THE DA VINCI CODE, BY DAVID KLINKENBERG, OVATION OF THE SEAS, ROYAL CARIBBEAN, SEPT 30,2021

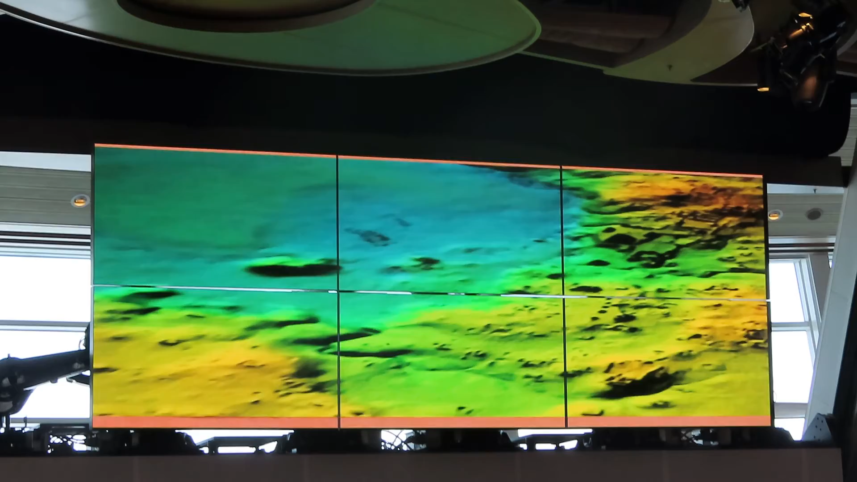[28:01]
These squares, these are all amazingly buildings. You can just see when you peel the jungle off, look, it's just everywhere.
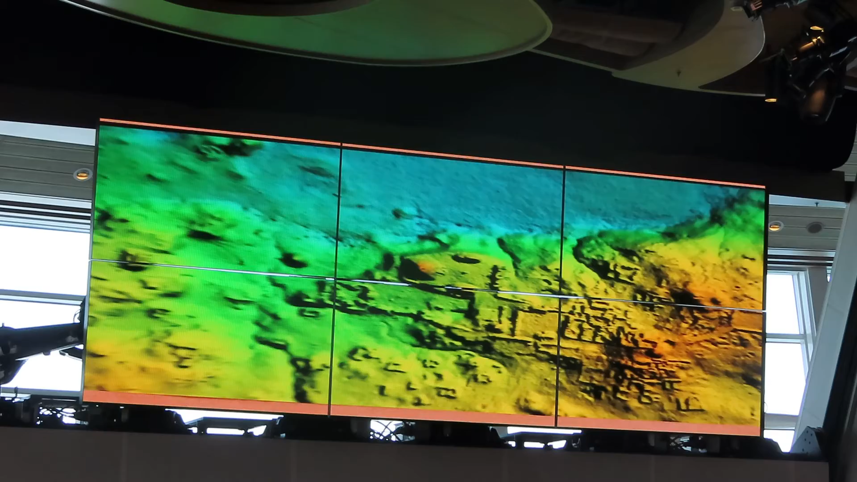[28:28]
What we thought were whole cities were really only the city centers.
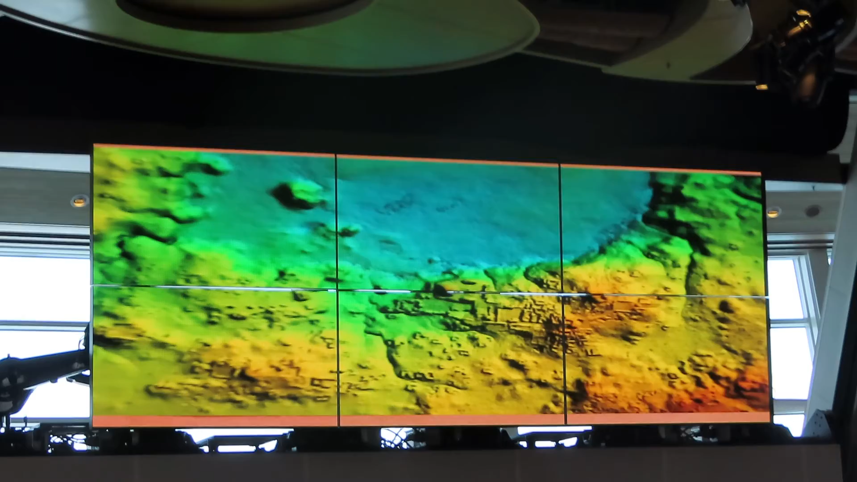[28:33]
Now we can see a vast urban sprawl reaching into the jungle. This site, El Palmar, is 40 times bigger than we thought it was.